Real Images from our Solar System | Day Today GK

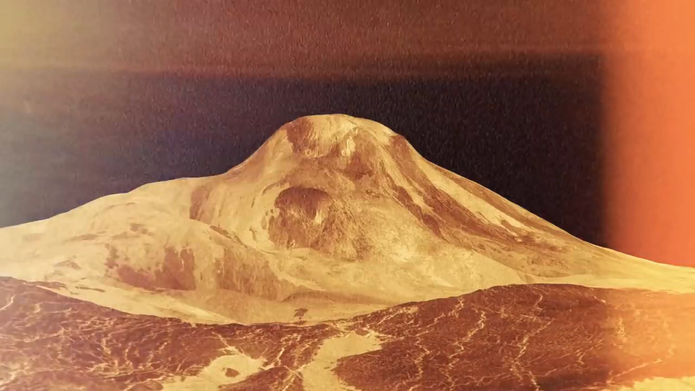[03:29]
Another incredible image of the volcano, Mat Mons, that rises 3 miles.